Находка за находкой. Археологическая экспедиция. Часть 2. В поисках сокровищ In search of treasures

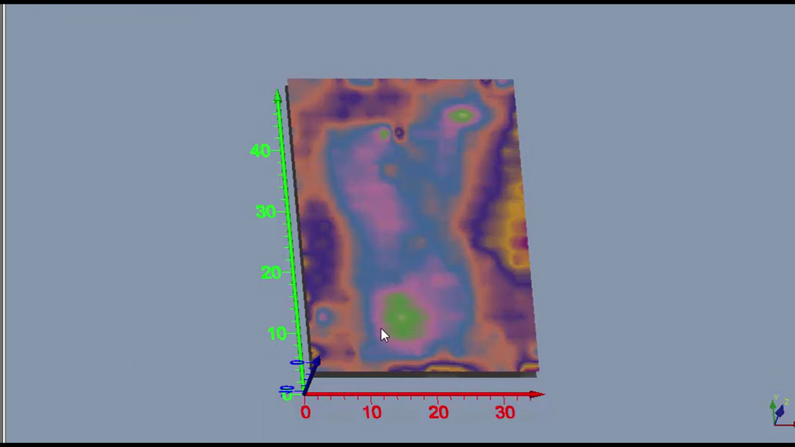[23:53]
С другой палитрой тоже видим, что в нижней части более явно выраженная аномалия идет у нас зеленым цветом. Вот она. Давайте еще что-то включим.